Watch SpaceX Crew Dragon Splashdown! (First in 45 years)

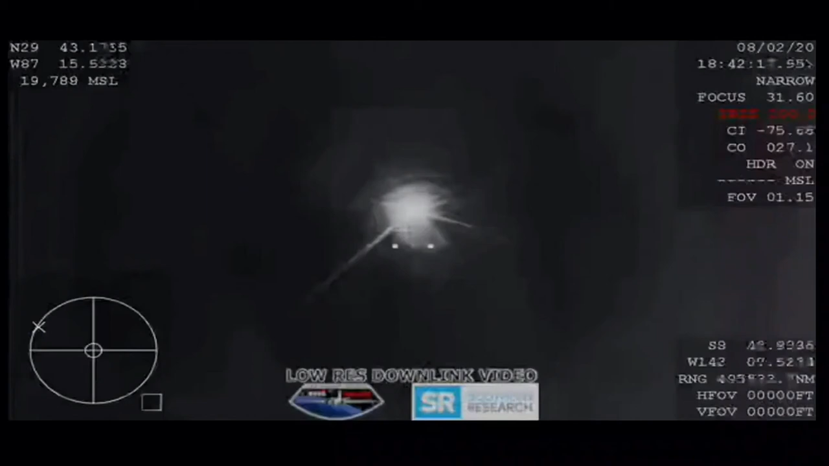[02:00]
our first shot there it is this the first view from the WB 57